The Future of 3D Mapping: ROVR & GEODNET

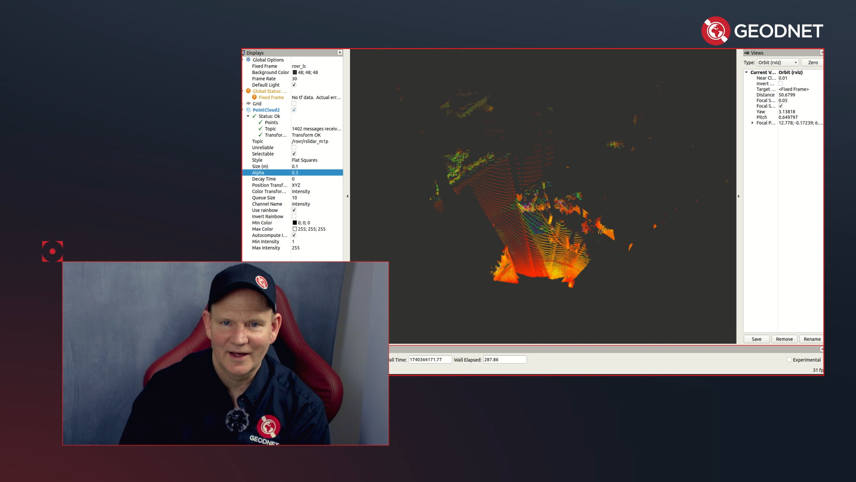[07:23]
And we'll show a little clip of that in, in the podcast here, but it was very easy, very smooth, turned it on and boom, got the data.
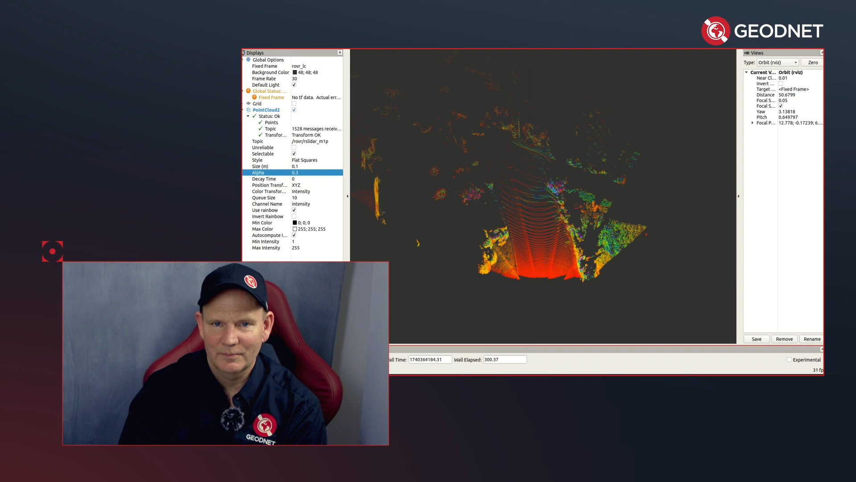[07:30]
And there you go. You have a 3D HD map of your, out of your home street.
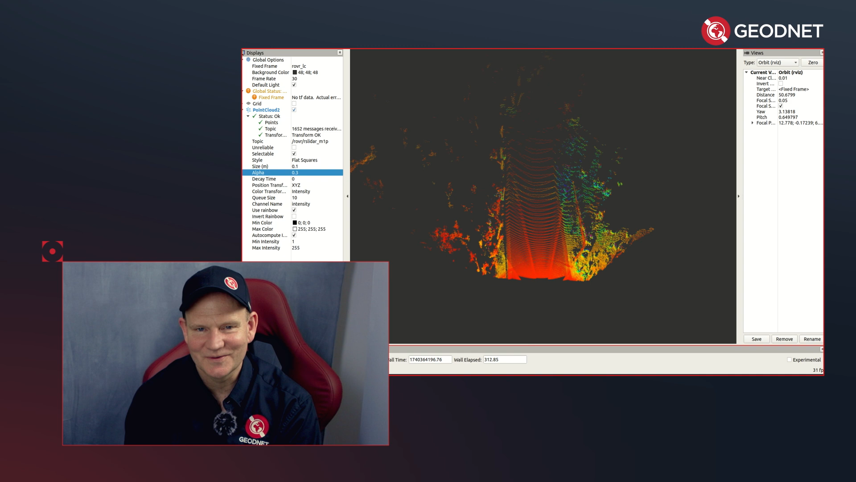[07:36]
So I really think when these things get out there in mass, it's going to really transform the whole 3D data collection business.